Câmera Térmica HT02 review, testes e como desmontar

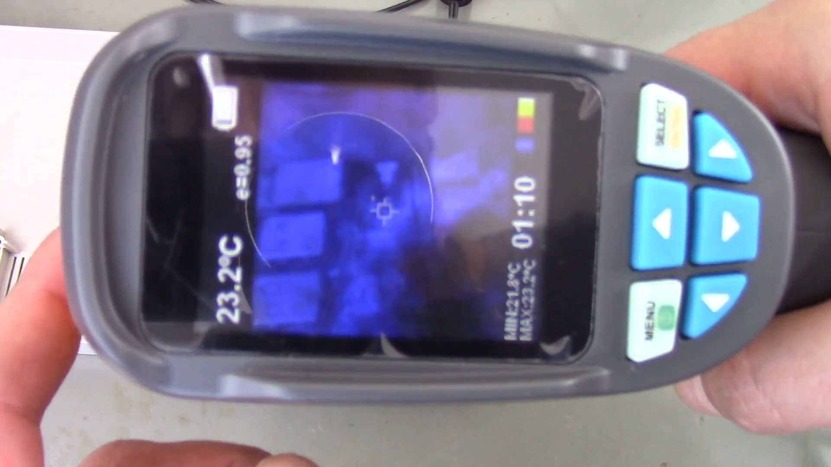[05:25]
On screen: spot 23.2°C
Tem que você olha pra placa aqui, ó. Demora um pouquinho pra pegar certinho.
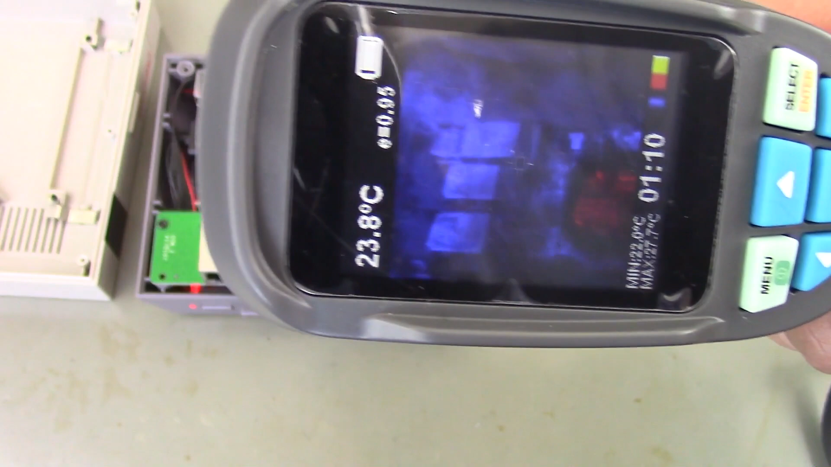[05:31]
On screen: spot 23.8°C
Olha, tá vendo aquela coisa vermelha? É o processador. Tá lá.
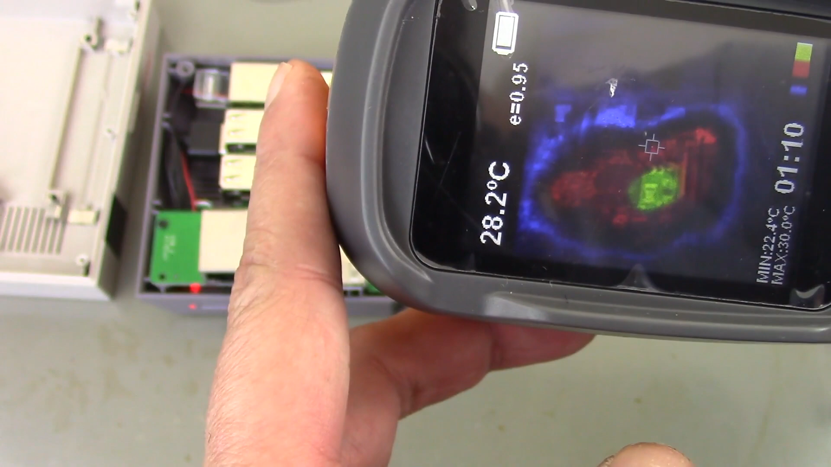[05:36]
On screen: spot 28.2°C, max 30.0°C, min 22.4°C
Ele tá bem quente ali. Se eu colocar o álbum ali em cima.
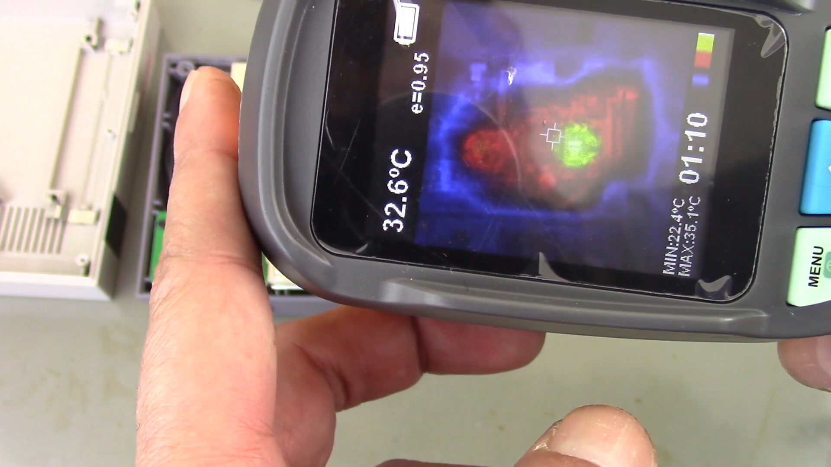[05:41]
On screen: spot 32.6°C, max 35.1°C, min 22.4°C
Deu 38 graus ali. Certo? No máximo aqui, ó. Dá pra ver.
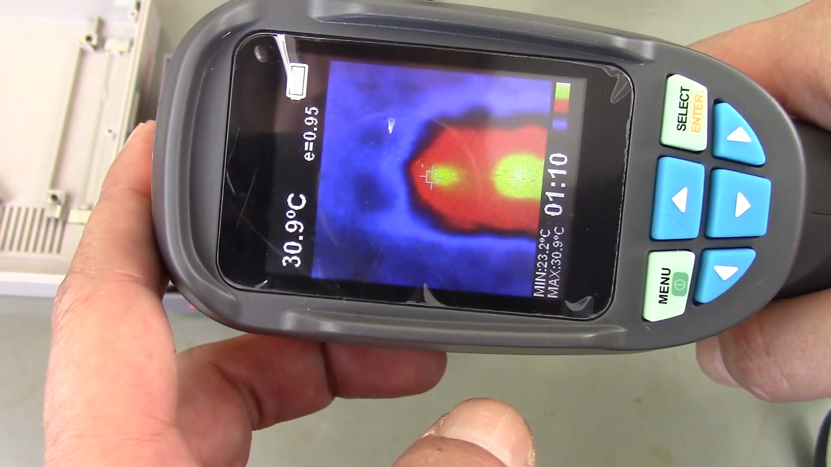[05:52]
On screen: spot 30.9°C, max 30.9°C, min 23.2°C
Elas não são muito baixas. Então é meio complicado. A área mais quente ali, ó. 30, 40 graus, alguma coisa ali. É o processador da raspa.
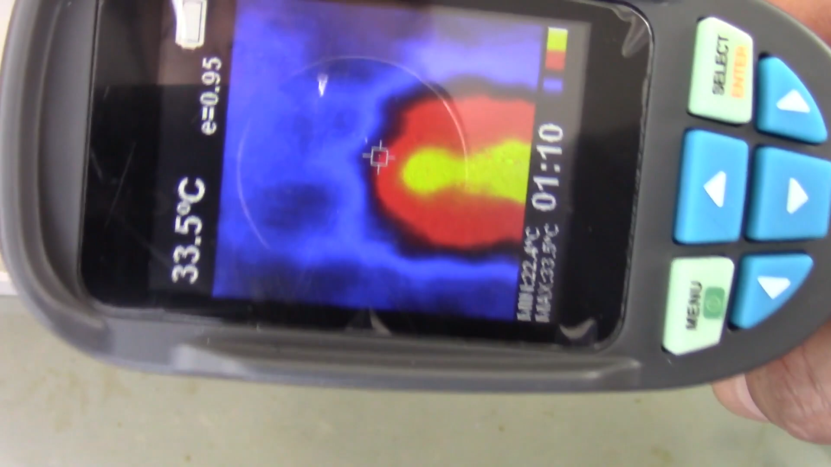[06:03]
On screen: spot 33.5°C
E se você colocar aqui mais... Você vai ver a raspa ali.
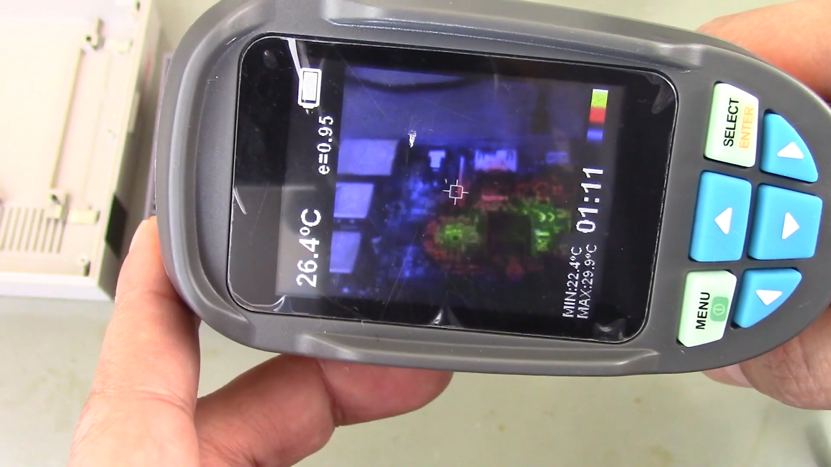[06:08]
On screen: spot 26.4°C, max 29.9°C, min 22.4°C
E a área mais vermelha, amarela... É onde tá mais quente. Você não precisa botar o dedo... Pra saber se tá quente. Olha que beleza. Só que a resolução dessa câmera é baixa.
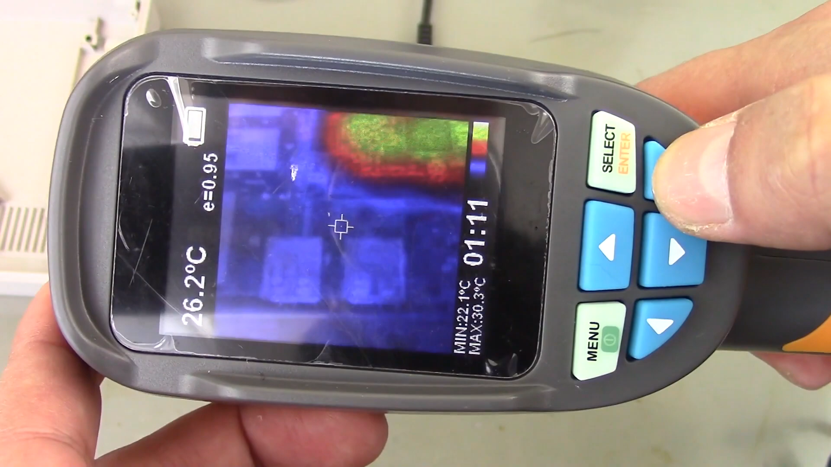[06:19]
On screen: spot 26.2°C, max 30.3°C, min 22.1°C
É 60 por 60 pixels. Não é muito boa, não.
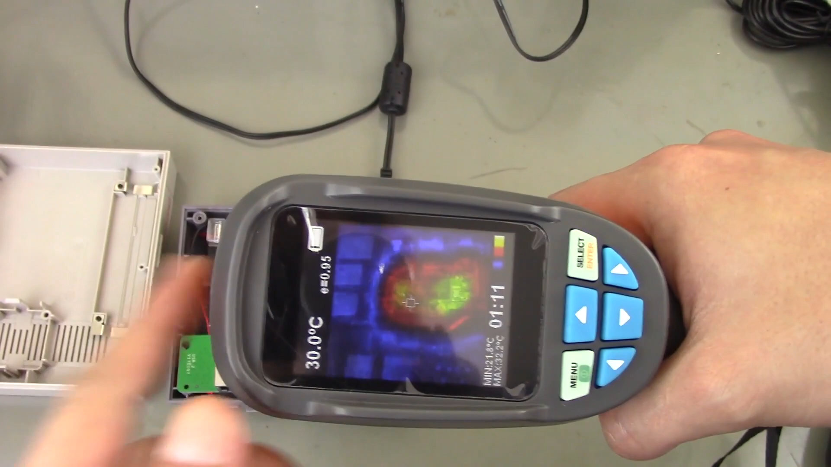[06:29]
On screen: spot 30.0°C
É uma genérica. Acho que não tem nem marca. Não tem nem marca esse troço aqui. Não fala marca nem nela. Pra saber onde tá quente.
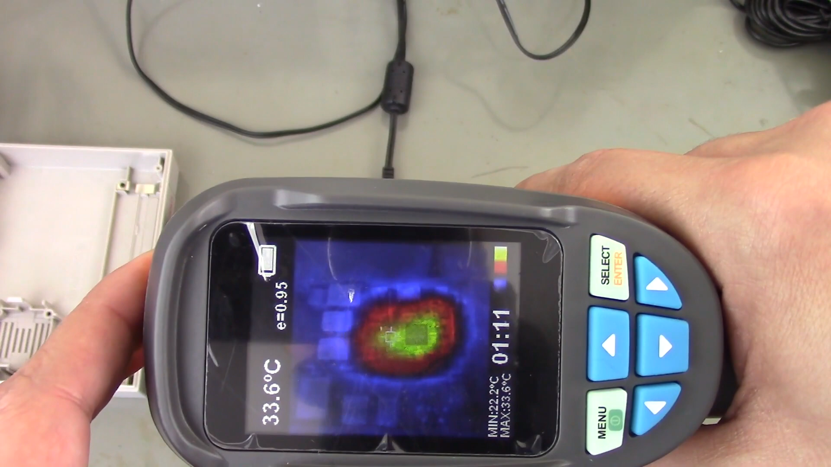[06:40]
On screen: spot 33.6°C
É bom pra quadro de energia também. Pra ver... Onde tá esquentando.
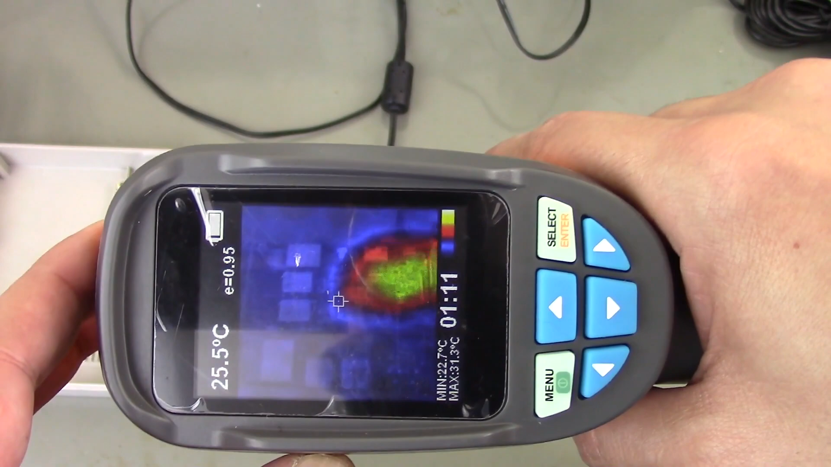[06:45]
On screen: spot 25.5°C, max 31.3°C, min 22.7°C
Se esquentar alguma coisa no quadro de energia. O fio que tá ruim, né? Mal contato também.
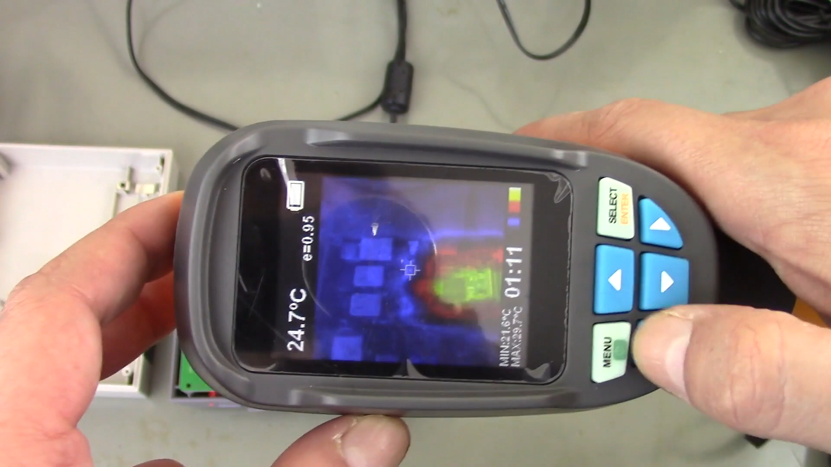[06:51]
On screen: spot 24.7°C
Se eu tirar aqui... Só raspe... Olha lá. Onde tá mais quente é aquele bloco ali, que é o processador e o chipset daqui.
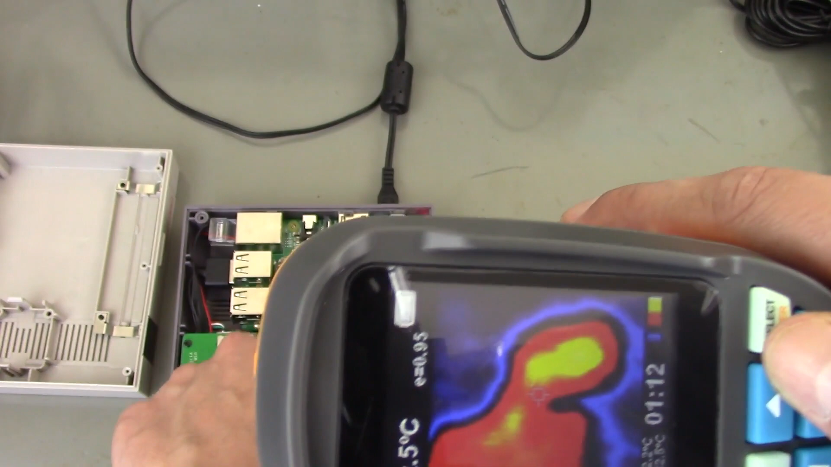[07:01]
Tá quentinho. Tá quentinho, mas não tá tanto. Porque eu tô sem display. Tô não rodando nada. Tá rodando o RetroPise, ó. Se você chega ao alvo lá, você mede a temperatura naquela área. Certo. Câmera termo. Que isso aqui é muito bom. Tem umas brincadeiras legais que dá pra fazer, mas não é o foco desse canal.
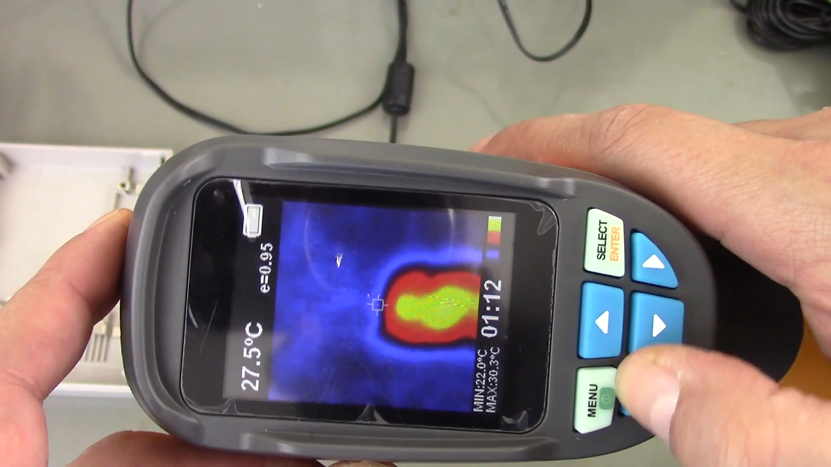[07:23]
On screen: spot 27.5°C, min 22.0°C
Quem já botou a mão numa dessa sabe do que eu tô falando, né? É bem engraçado até. 35, 36, certo? É isso aí.
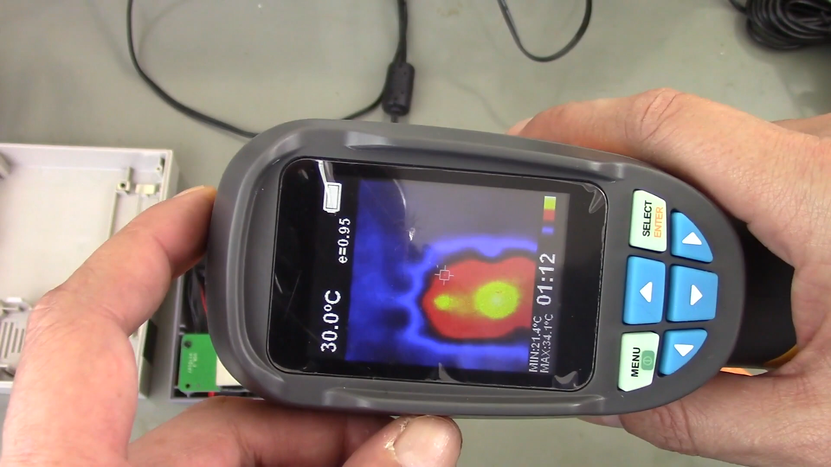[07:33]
On screen: spot 30.0°C
Visão do Predador. Agora temos visão do Predador aqui no canal. Podia ser uma solução melhor? Podia. Mas pelo preço, por 200 dólares, você não pode esperar muito, né?